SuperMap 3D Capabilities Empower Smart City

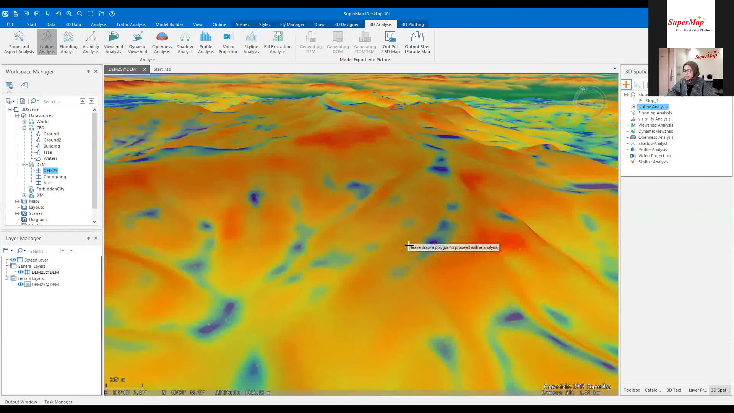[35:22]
And it's commonly used. The commonly used ice line is to include contours, depth contours, ISO terms, ISO bars, and ISO headline. Okay, let's start.
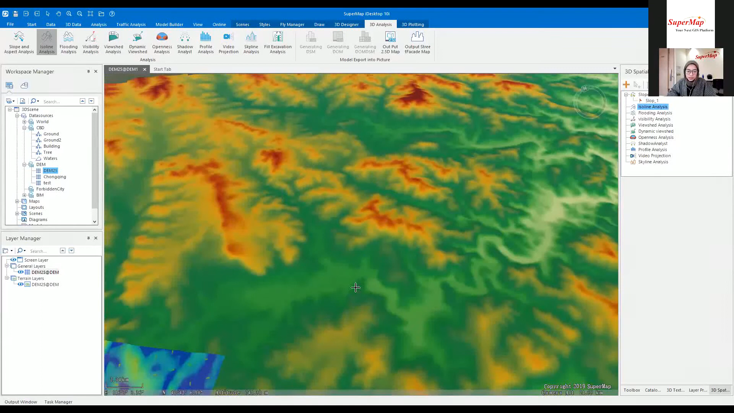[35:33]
And please right click after you've finished create the polygon area. Here we get the ice line one.
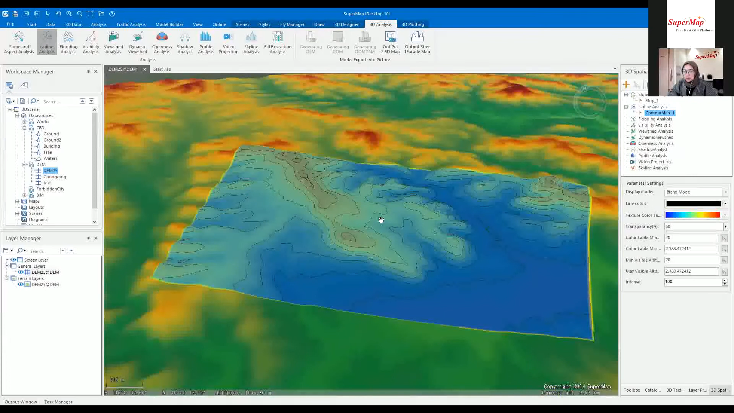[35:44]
One line indicates the area it has the same height. Okay, I will delete it.
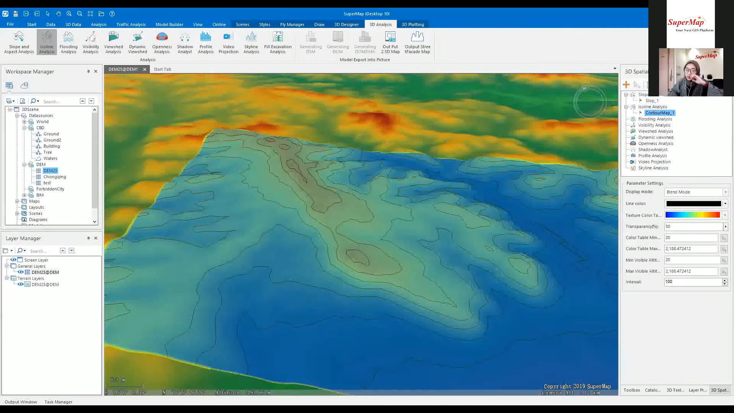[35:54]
Another one is the plotting analysis. Draw the polygon first. And right click when you finish. So this function is used to simulate the plotting process over a duration of time with the specified speed within the maximum or minimum elevation. And it is applicable for the terrain Elastro DEM data.
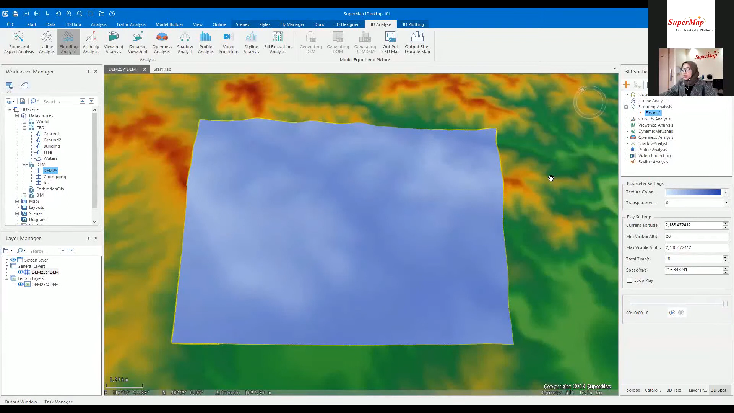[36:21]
And you're also able to choose the texture color, the transparency, and then the place setting, the total time and also others. Okay.
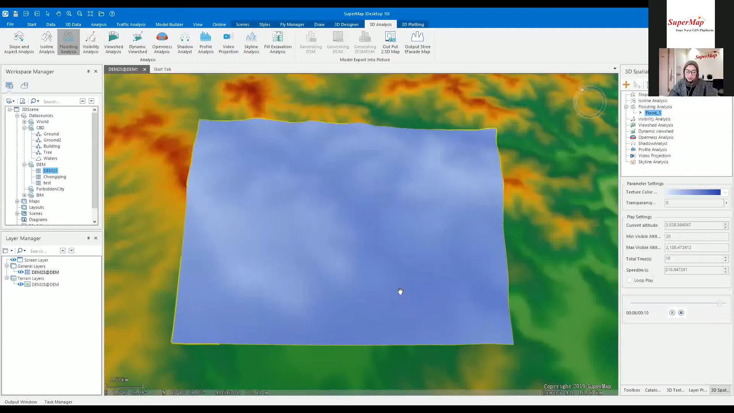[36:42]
Next one, I will show you the profile analysis. We can delete it. Profile analysis. Profile analysis.